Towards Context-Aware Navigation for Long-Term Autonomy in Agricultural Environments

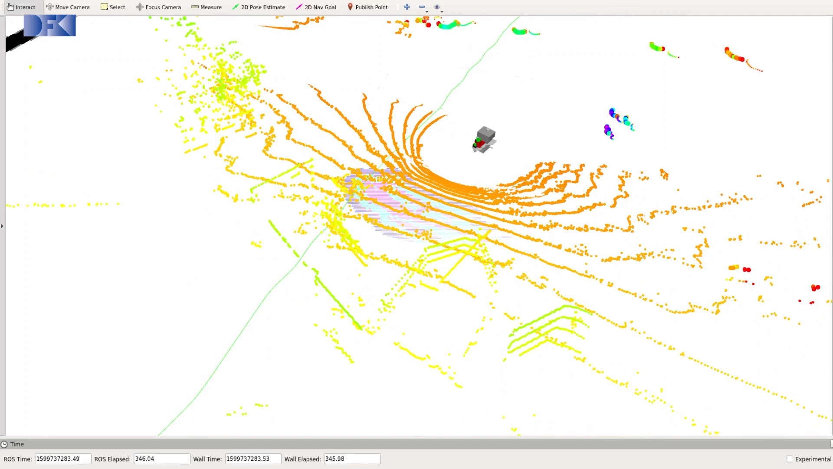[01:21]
topological graph spanning the drivable areas of the farm.
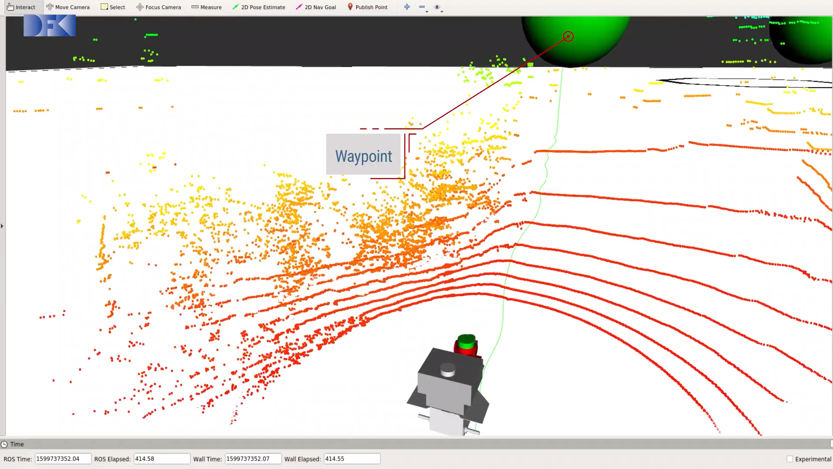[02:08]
In more open spaces or grassland it can drive more freely.